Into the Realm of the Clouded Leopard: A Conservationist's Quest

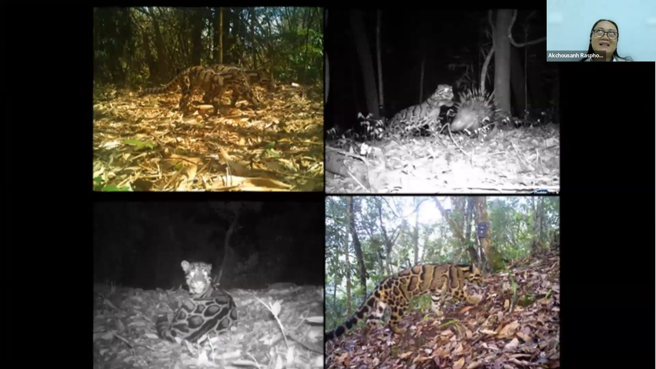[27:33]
particularly me, a drop of encouragement, the love for the protected area, the love for the forest, the love for these animals. It just fills my heart with all this evidence that you see. So like I said, the camera traps doesn't only give you just a nice photo. Like in these pictures, it shows you their interactions with their mates, with their family, with also their prey.